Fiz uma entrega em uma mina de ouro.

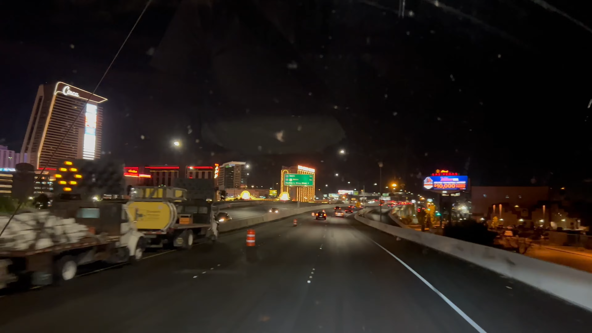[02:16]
Pessoal, por fora aqui pelo desvio da cidade de Las Vegas, aí pra vocês já, ó.
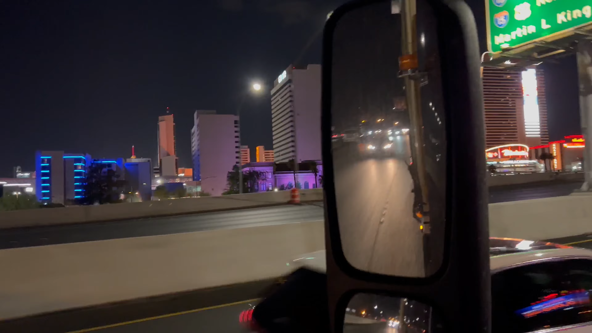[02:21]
A Las Vegas aí, moçada. Olha aí que loucura, está de luz.
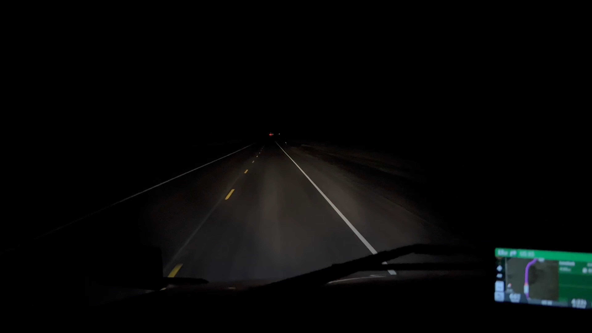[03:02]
faixa dupla, triplicada, não, aqui é uma mão vai e vem, ó. Uma rodovia mão vai e vem. Olha como é que a luz alta do meu caminhão é amarela, porque não é xenon. A luz baixa, ó, é branca. Vou ter que pôr xenon na luz alta também. Clareia bem mais, olha como é que ajuda. Olha lá pra vocês verem, ó, o carro vindo lá. Isso aqui é mãozinha vai e vem, ó. Igual no Brasil.
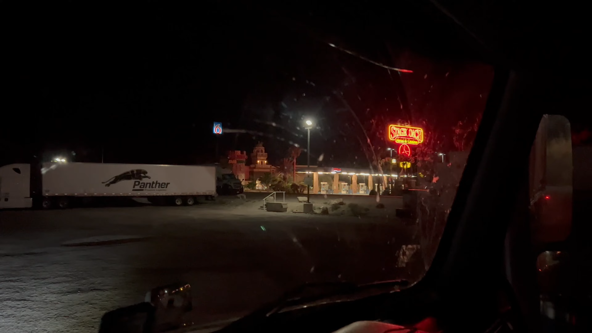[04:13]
Na beira da estrada, tá vendo? Tem um posto ali. Eu vou ver se eu dou uma volta aqui, se eu arrumo um cantinho aqui. E é por aqui que nós vamos ficar essa noite, moçada. É aqui que nós vamos apiar o carrão.